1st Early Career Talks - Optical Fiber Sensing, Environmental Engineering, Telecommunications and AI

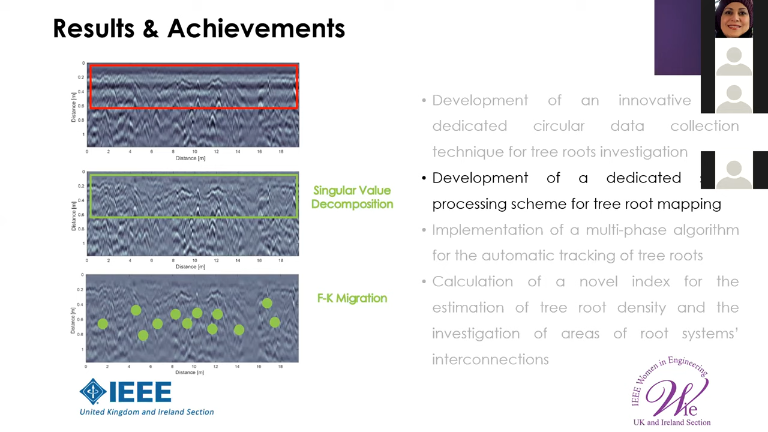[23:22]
the singular value decomposition and the FK migration were applied to clean the data and single out the response of the roots, which are the ones that you see now in green dots. After that, a multi-phase algorithm was developed,